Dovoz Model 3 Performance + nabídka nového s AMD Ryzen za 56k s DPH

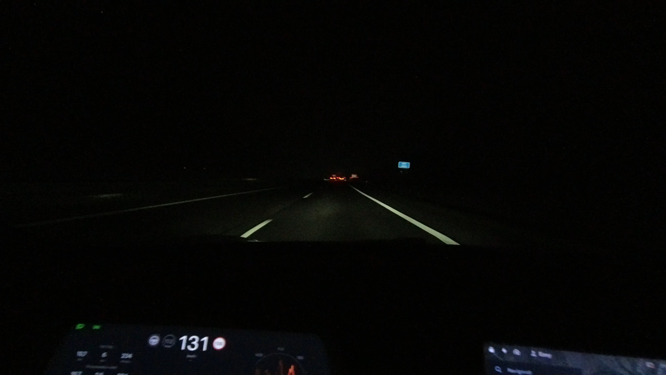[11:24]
Přátelé, hrozně blbí, na tomhle ročním období je to, že je brzo tma. Takže je to velice těžký vám natačit nějaký zajímavý záběry. Nicméně, jak jste asi pochopili, že jsme na dálnici, a támhle přede mnou ty světla, tak to je Trojka Performance, kterou teď odvážíme novému majiteli do Prahy. Já řídím naše Esco, Filip jede v Trojce a míříme směr Praha, kde budeme předávat auto.